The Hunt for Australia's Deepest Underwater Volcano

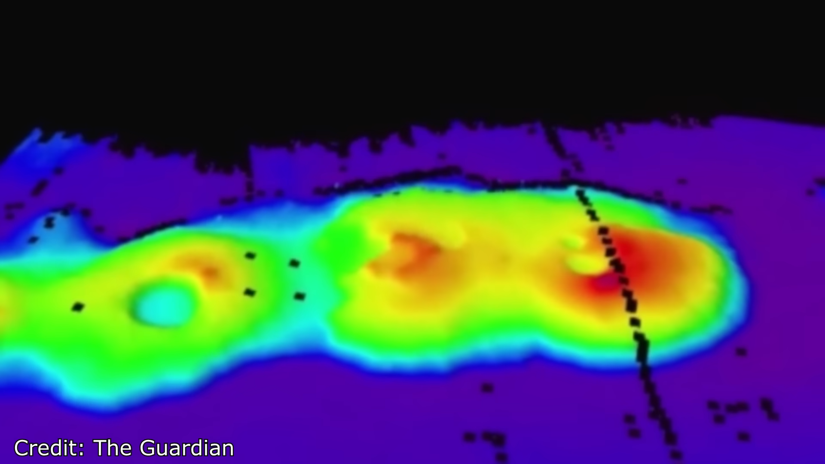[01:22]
were surveying ocean currents and larval lobster nurseries about 250 kilometres off the coast of Sydney when their sonar scans revealed something unexpected. As the multi-beam sonar swept the sea floor, a chain of four towering volcanic structures emerged from what was once thought to be a flat abyssal plain.
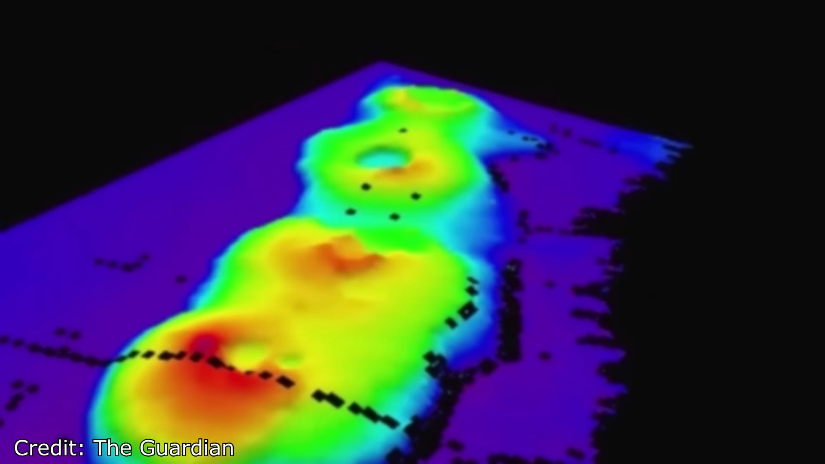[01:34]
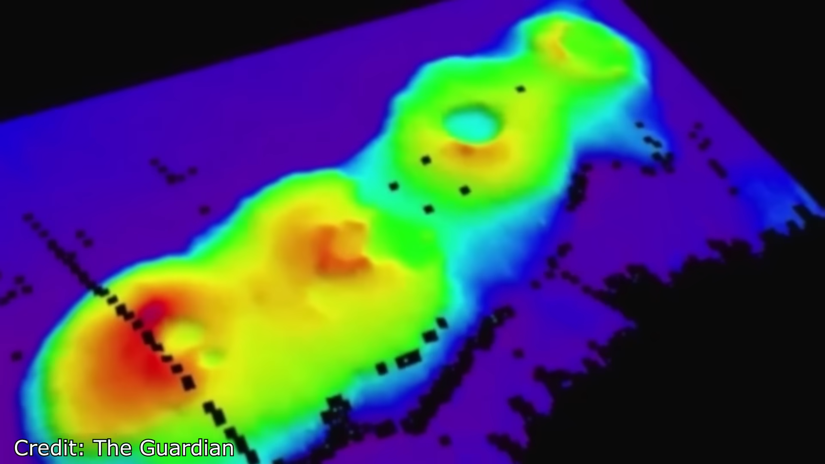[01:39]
My jaw just dropped, recalled marine scientist Ian Southers, whose team hadn't set out to find volcanoes at all.
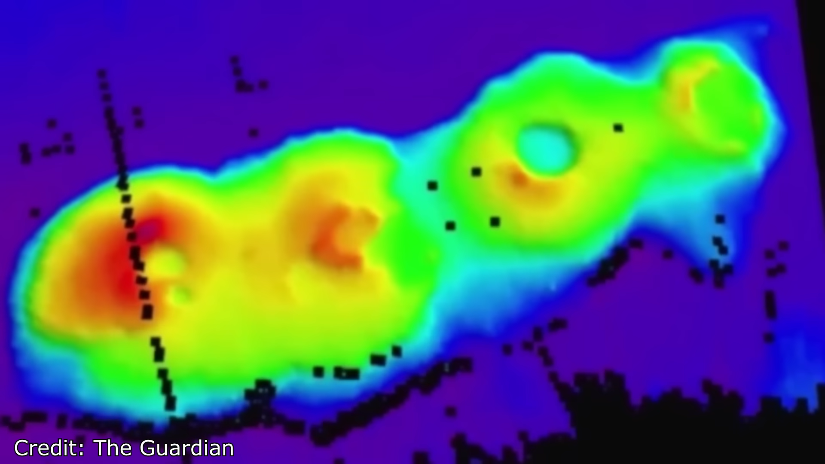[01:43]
Yet there they were. Four large submarine volcanic calderas, with the largest caldera about 1.5 kilometres across and rising 700 metres above the surrounding sea floor. Even with that immense relief, the highest point of this volcanic cluster still sits roughly 4,300 metres below sea level,
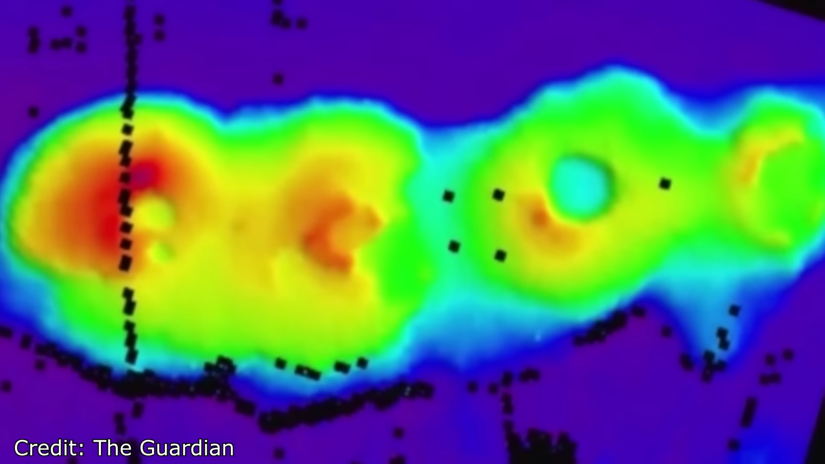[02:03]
making it the deepest known volcanic complex in Australian waters. The entire cluster stretches about 20 kilometres, truly a hidden world far beyond the reach of sunlight.
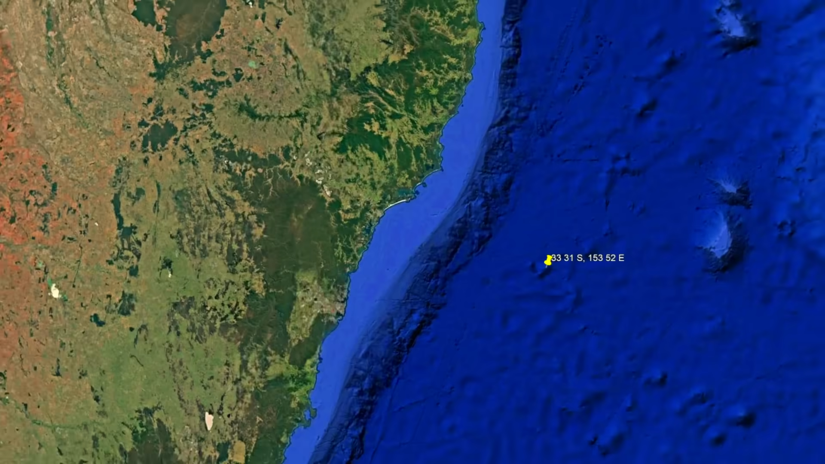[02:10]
This lost world of underwater volcanoes off New South Wales remained unseen until modern sonar made it visible.
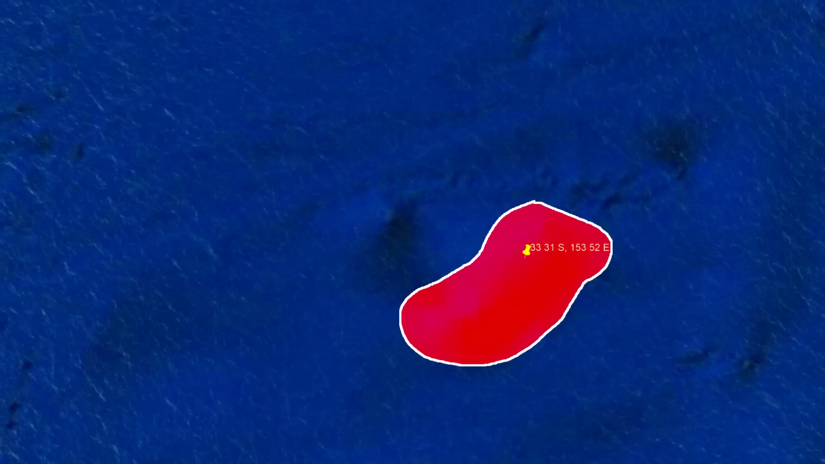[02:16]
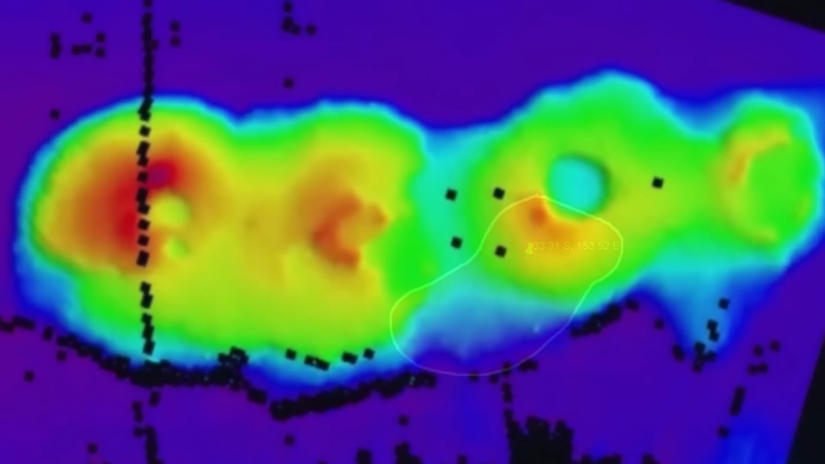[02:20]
All four volcanoes in the cluster are calderas. Bowl shaped craters formed when ancient volcanoes erupted catastrophically and collapsed inward.
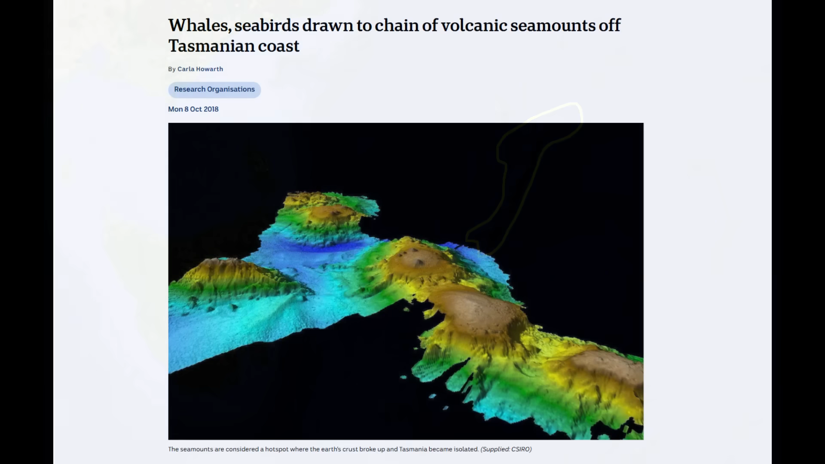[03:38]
Rising up to 3km from the sea floor, which lies about 5km down, these seamounts nearly reach 2km below the ocean surface.
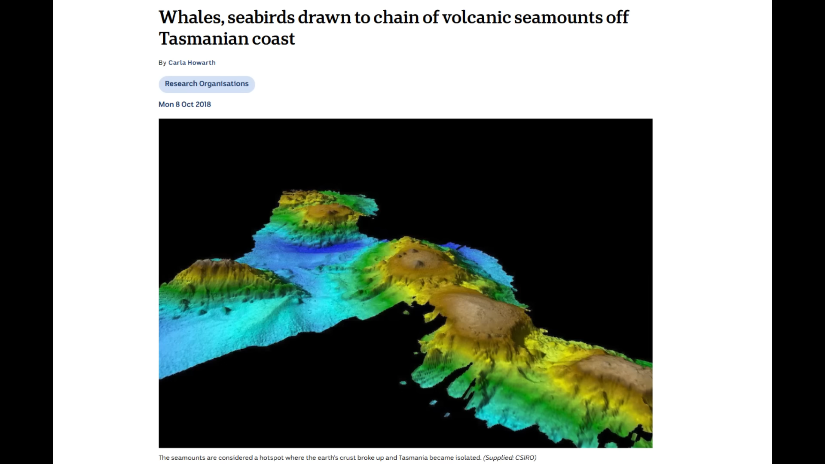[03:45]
Geologically they appear to mark a hot spot track from around 30 million years ago.
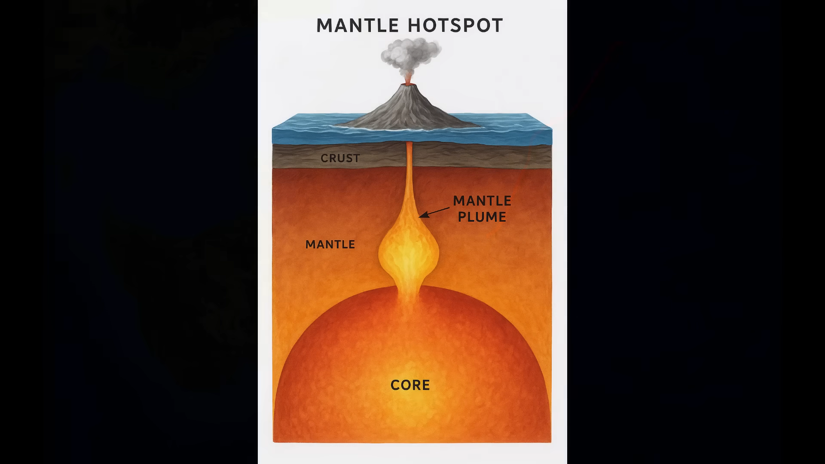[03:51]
A mantle hot spot may have punched through the crust, building volcanoes and helping to fracture the plates.
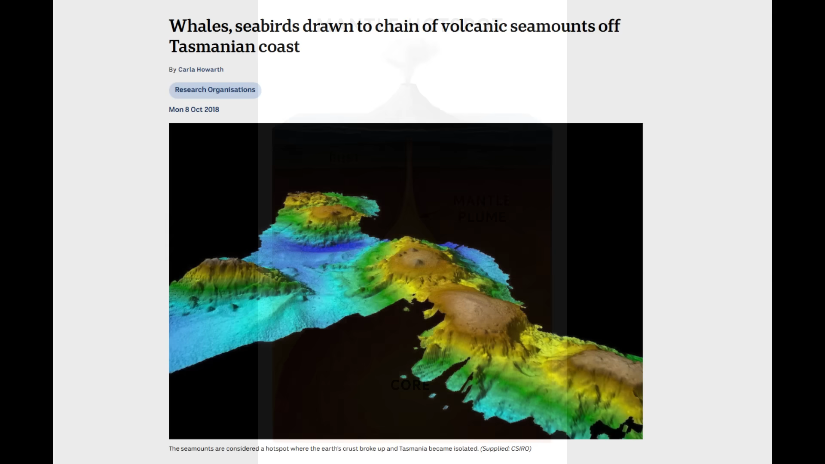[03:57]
Their varied shapes, some with sharp cones, others with broad flat plateaus, tell of different eruption styles and erosional history.
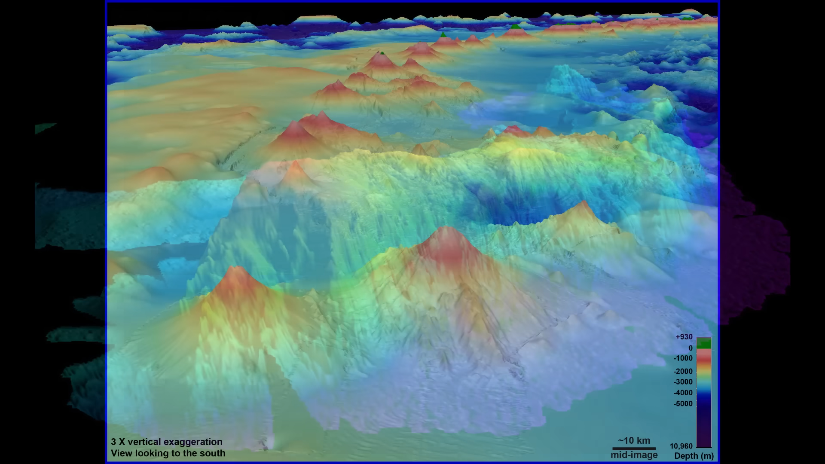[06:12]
Just as land mountain ranges can guide migratory animals,
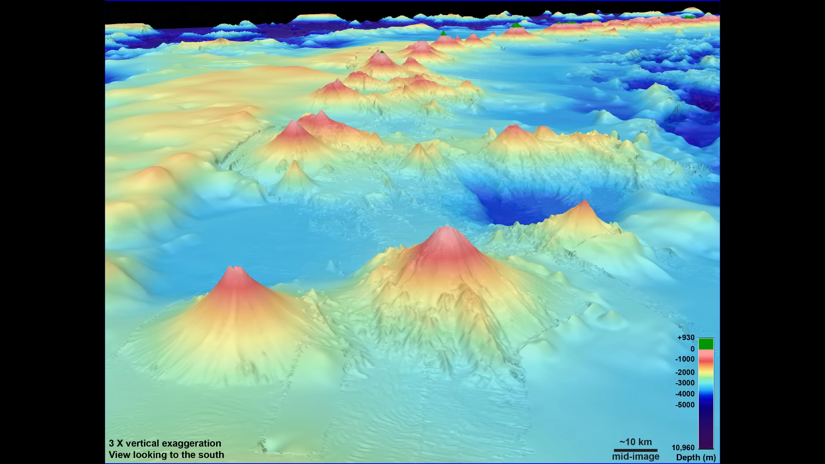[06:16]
submarine ridges and volcanoes may channel the movement of deep sea species, and even influence routes of migrating whales. For example, the cluster of Sydney, though deep, was hypothesized to serve as an underwater navigational hub for marine life in the Tasman Sea.